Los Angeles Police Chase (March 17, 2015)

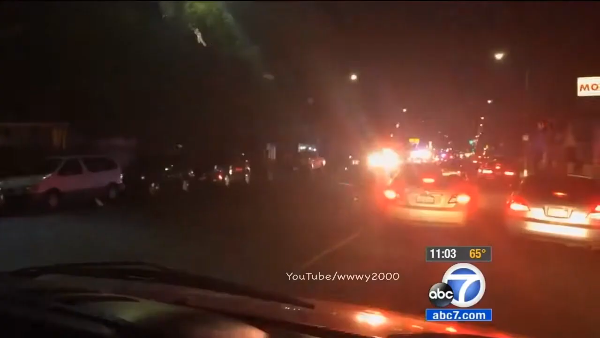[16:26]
You see, the CHP officer runs in to try to tackle the suspect, pushing him into the news van.